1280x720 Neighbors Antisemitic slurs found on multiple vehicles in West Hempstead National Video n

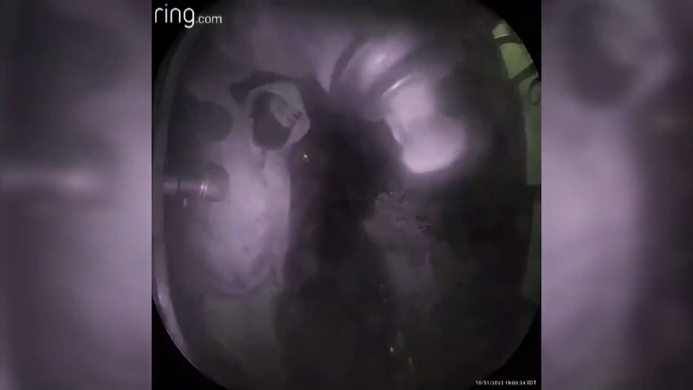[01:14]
And in this doorbell video shared with News 12,
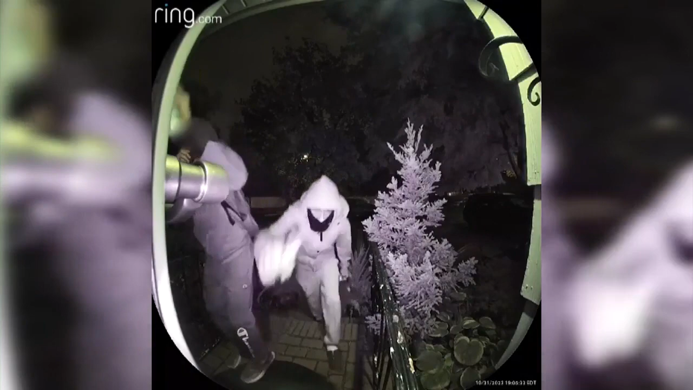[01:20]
you hear and see what looks like a group of people spraying something on the camera.